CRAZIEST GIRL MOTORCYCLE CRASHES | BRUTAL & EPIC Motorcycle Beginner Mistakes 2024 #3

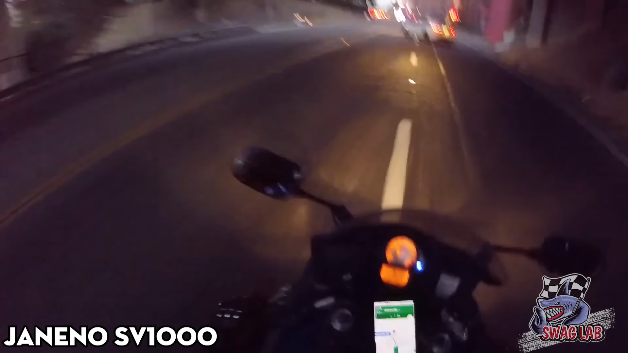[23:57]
The motorcyclist was very angry because the driver made a U-turn in the middle of the road.